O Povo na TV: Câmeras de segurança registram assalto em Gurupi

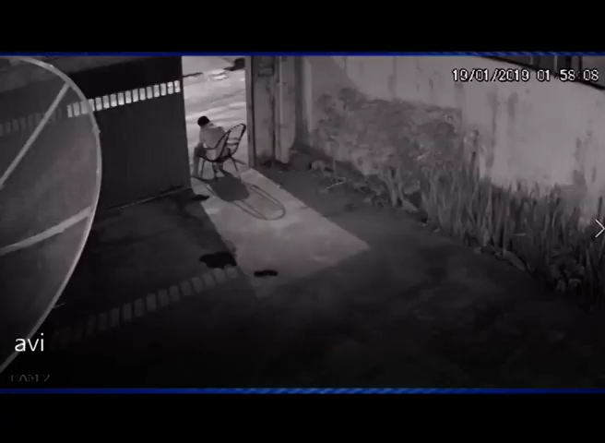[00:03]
O roubo ocorreu na madrugada do último dia 19, mas só agora as imagens foram divulgadas. A vítima foi abordada às 1h59 da manhã. Segundo o boletim de ocorrência registrado, três indivíduos participaram da ação. E ainda de acordo com o histórico narrado pela vítima, os indivíduos o abordaram em sua residência na rua VP3 do setor Bela Vista.
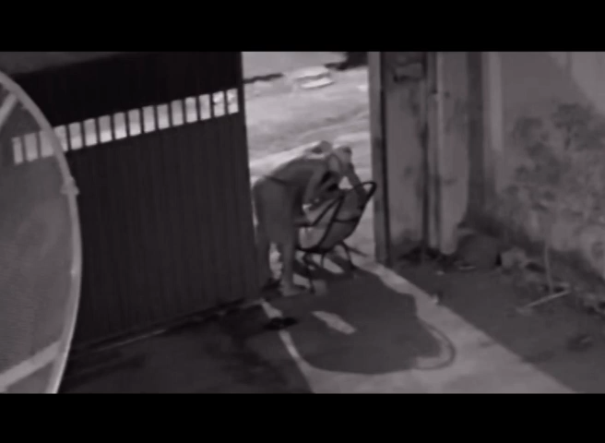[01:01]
Um dos indivíduos vai até a sala da residência,